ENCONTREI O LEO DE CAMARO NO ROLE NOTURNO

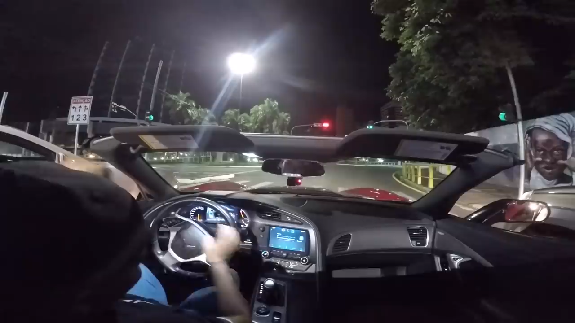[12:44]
É, rapaziada. Rapaziada, os carinhos dos carros ali tá deixando uma onda aqui.